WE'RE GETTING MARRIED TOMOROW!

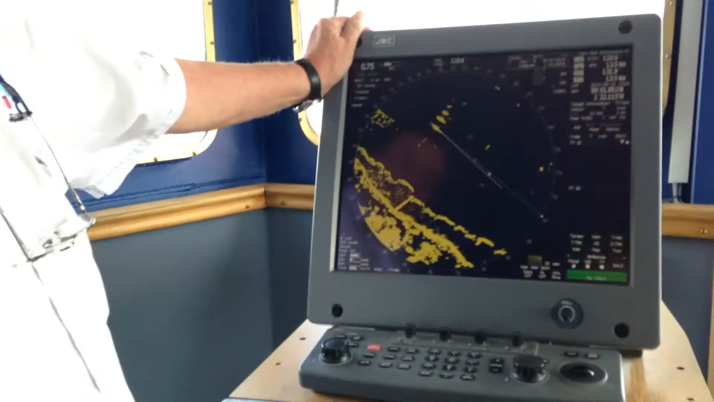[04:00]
In fog we sort of use it and when it's busy. That's the other ship there. That's us.
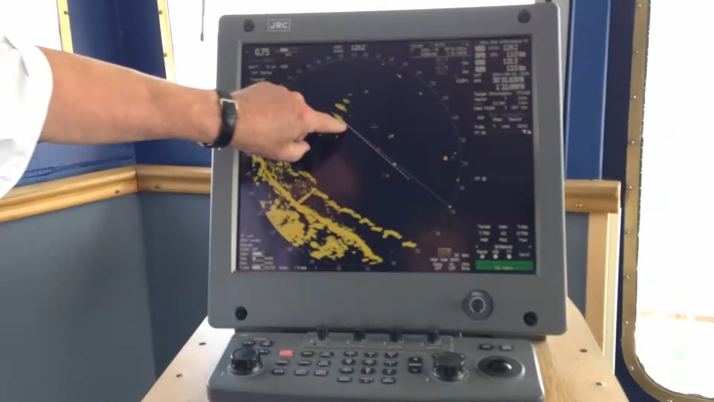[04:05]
The solid line is the line we're going down and that dotted line is the way we're actually moving.
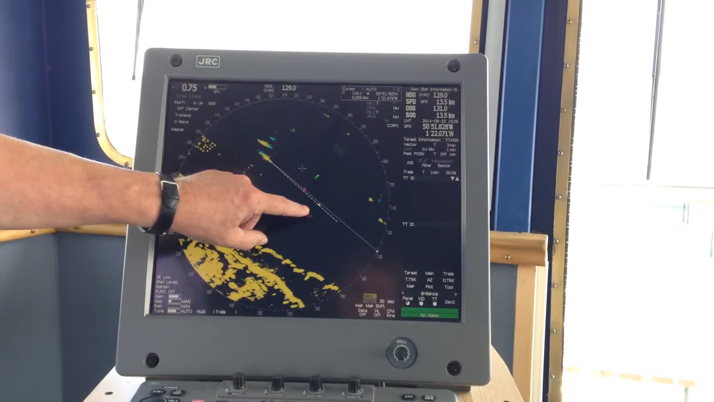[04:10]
So when we go into cows it's quite a cross stream. That can be as much as 30 degrees.
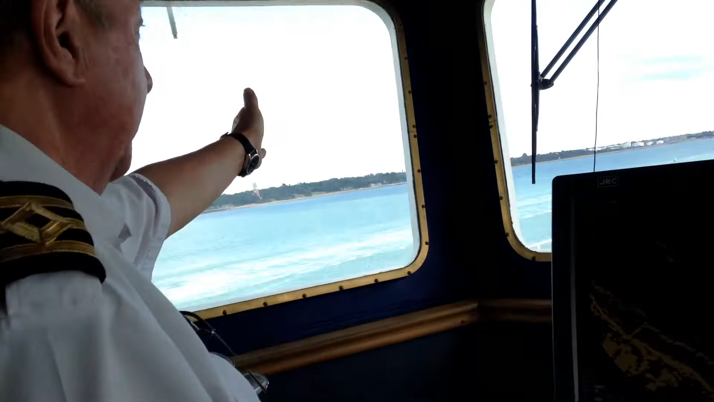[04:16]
We're going pointing that way but we're actually going that way. Okay.
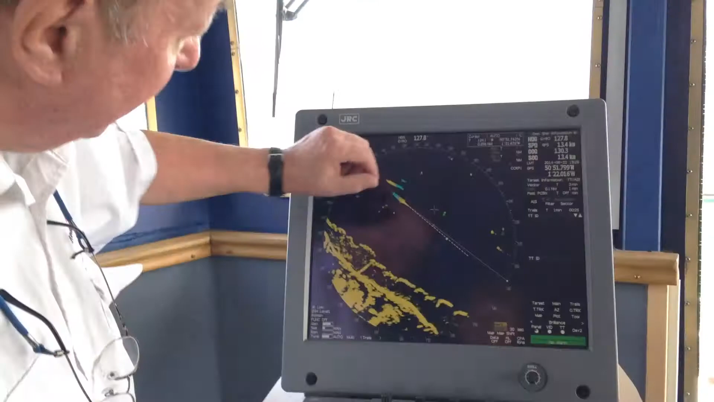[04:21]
This shows us up because we're so regular. You can see this one's got a little green dot on it. Yeah. That's that green boy over there.
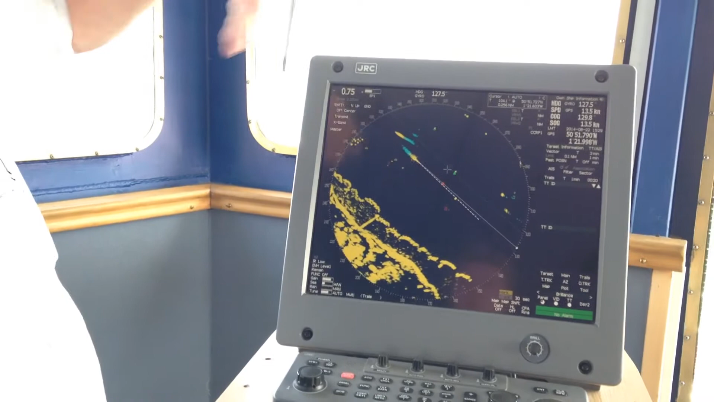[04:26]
We actually put a map on there so we can help follow that as well. That's really cool. Yeah. So when it's foggy like you say you can still see where you're going.
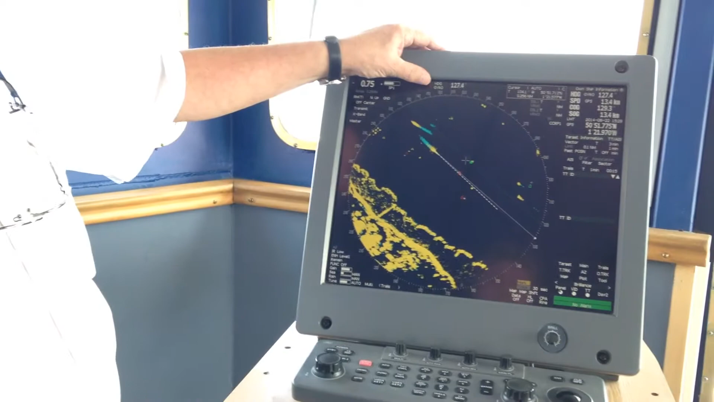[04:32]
If we were foggy we'd have an AB on the wheel here. Yeah.
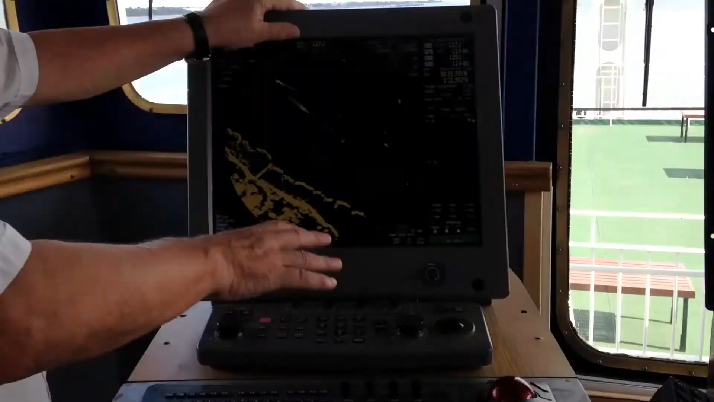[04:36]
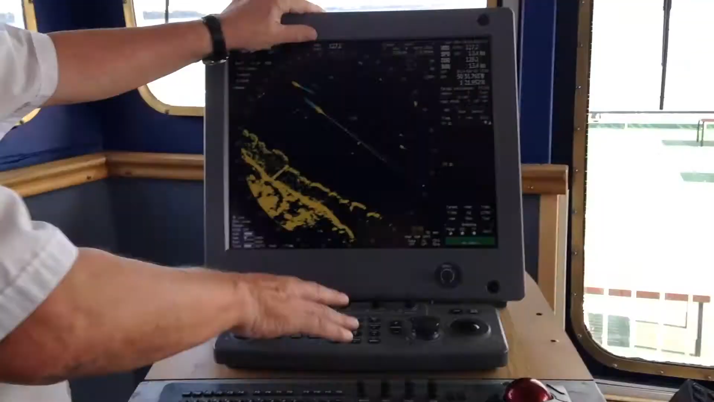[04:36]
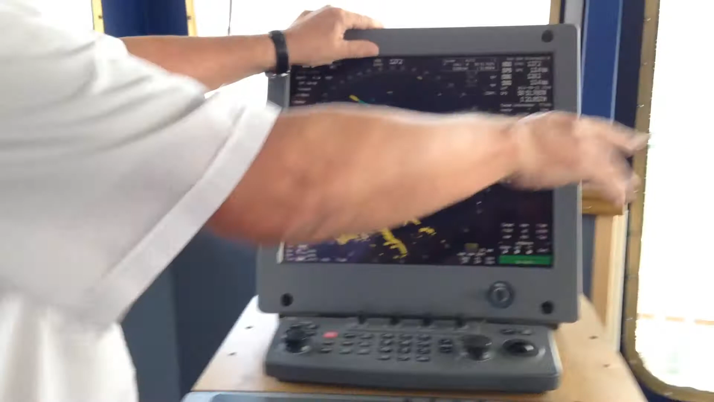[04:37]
Brian would be on this bit of kit and that one when we look at that and I'd be at the back end confirming everything.